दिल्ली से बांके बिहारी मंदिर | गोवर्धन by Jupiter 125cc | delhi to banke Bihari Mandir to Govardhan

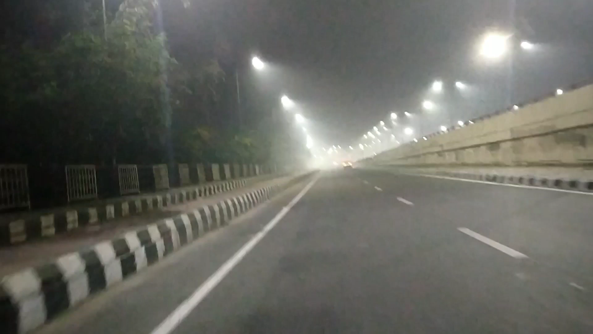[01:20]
तो गाइस सुबह के 5:30 बज रहे हैं और बहुत ज़्यादा ठंड है और अब हम निकल चुके हैं सुमसाम सड़कों पर। देखिए सब तरफ अंधेरा ही, चारों तरफ अंधेरा ही अंधेरा।
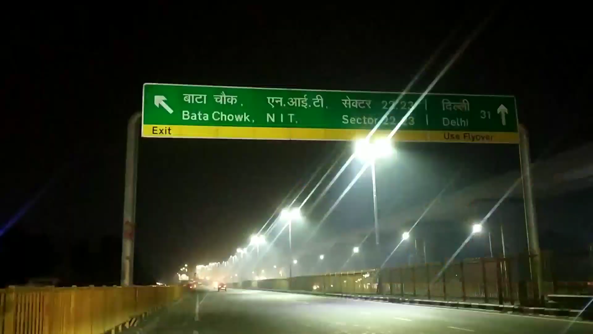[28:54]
दिल्ली यहाँ से 31 किलोमीटर है गाइस,
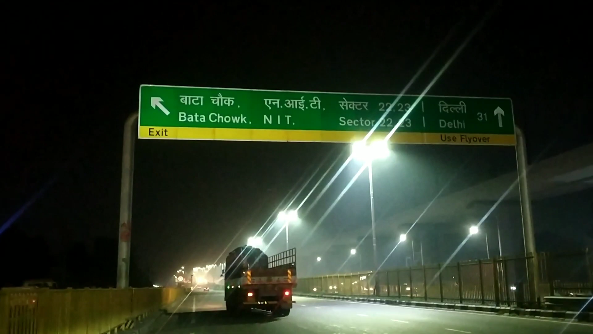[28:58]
यानी कि 1.5 घंटे का रास्ता मेरी गाड़ी से, जल्द ही पहुँचेंगे।